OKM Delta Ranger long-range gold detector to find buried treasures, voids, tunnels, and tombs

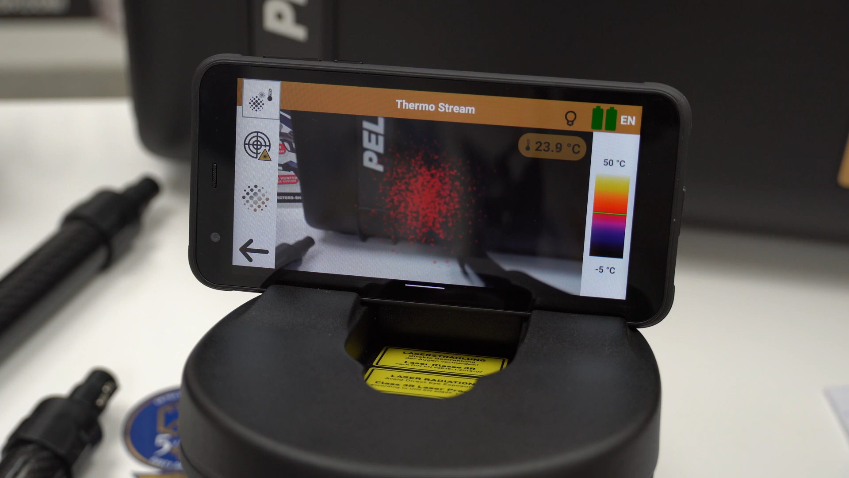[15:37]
On screen: spot 23.9°C, scale top 50°C, scale bottom -5°C
so now we'll go ahead and select the thermostream here we'll see a cloud we have this icon for the laser point
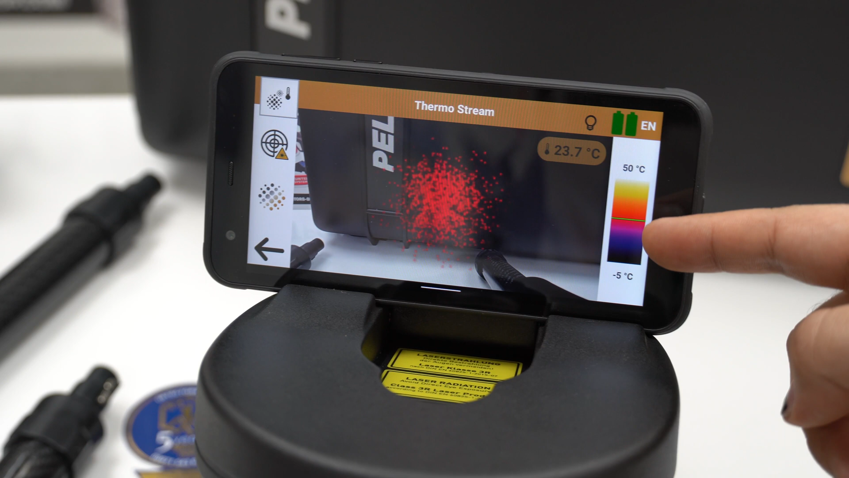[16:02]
On screen: spot 23.7°C, scale top 50°C, scale bottom -5°C
and the measured value between each target that we scan
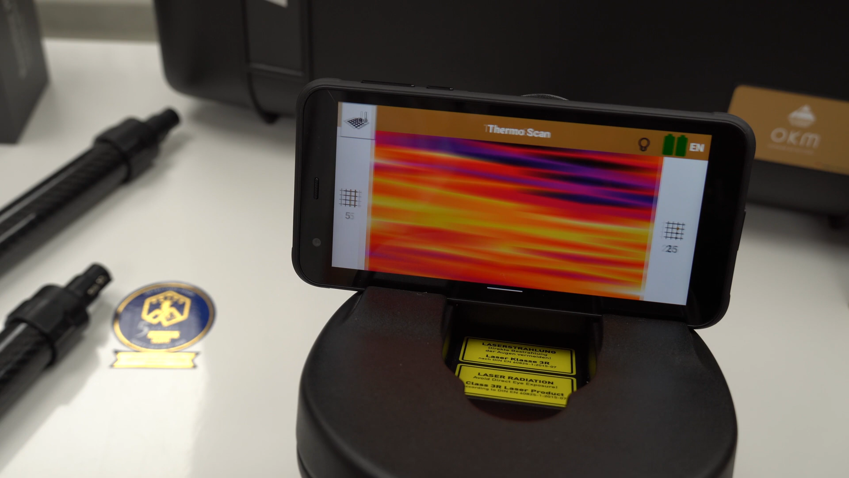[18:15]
and move the file from the main unit to the laptop also here
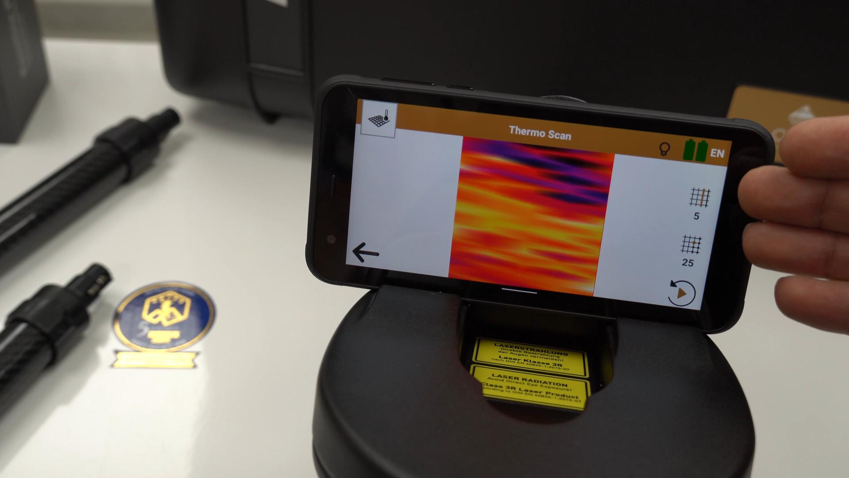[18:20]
we have the icons that show us how did we scan and the lines and the impulses also we here we have the preview
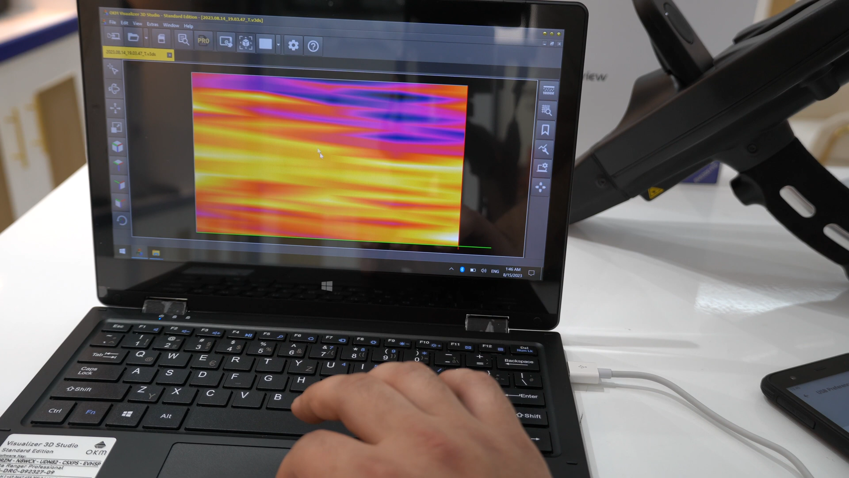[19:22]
now here we can see the picture now the light colors and the bright colors for high temperature and we can see here the dark colors for the low temperature Delta